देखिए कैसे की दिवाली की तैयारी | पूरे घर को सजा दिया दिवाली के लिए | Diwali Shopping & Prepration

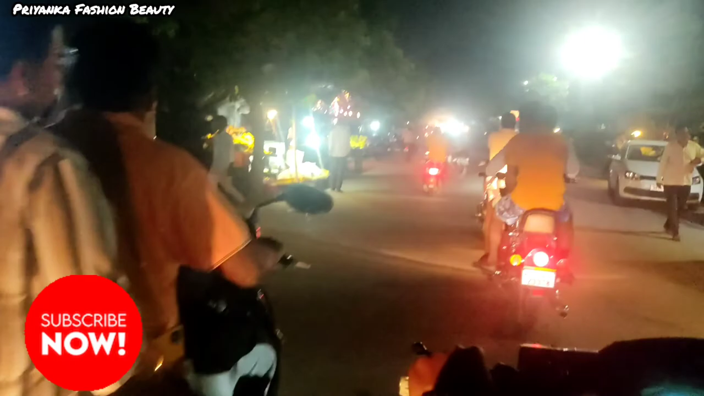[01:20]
तो अभी हम लोग निकल गए हैं मार्केट के लिए